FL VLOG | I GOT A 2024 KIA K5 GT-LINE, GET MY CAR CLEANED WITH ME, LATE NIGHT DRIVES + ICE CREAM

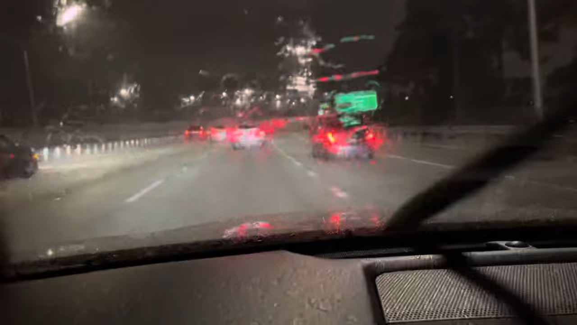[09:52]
Cause why is it raining this heavy? Like. Whoa. My famous routine. When I'm not feeling the best. Is getting some ice cream. So I'm about to go there. I really want to go to chillin'.